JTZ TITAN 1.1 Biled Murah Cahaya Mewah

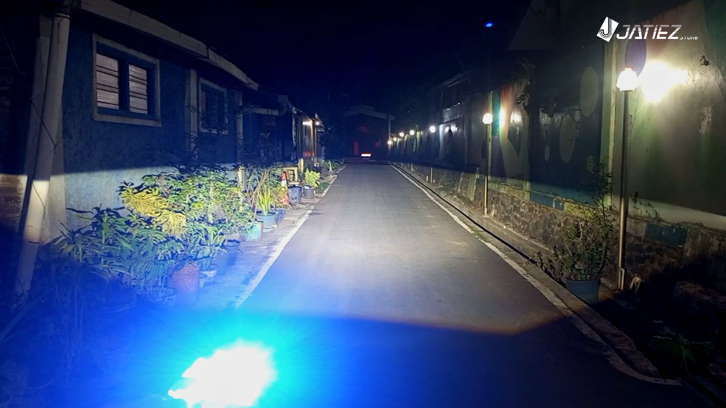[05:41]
cukup Oke Ini jarak itu 50 meter lebih ya Ke rumah Pojokan itu teman-teman ya Nah Mantap kan Oke